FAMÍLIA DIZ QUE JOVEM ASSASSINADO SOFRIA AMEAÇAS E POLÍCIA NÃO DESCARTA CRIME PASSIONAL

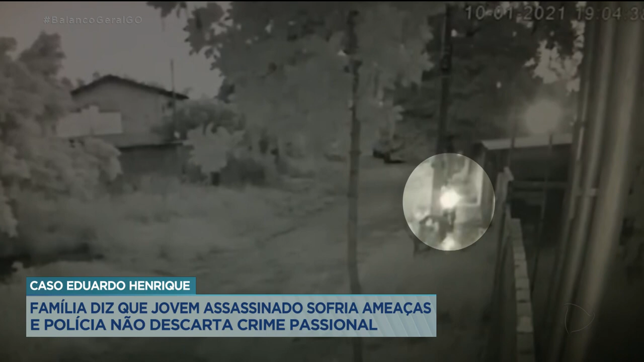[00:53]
Ele para em frente ao portão e entra. Segundos depois, uma pessoa disfarçada sai de uma mata em um lote em frente. Ela usa capa de chuva e o que parece ser uma peruca. Dispara e vai embora.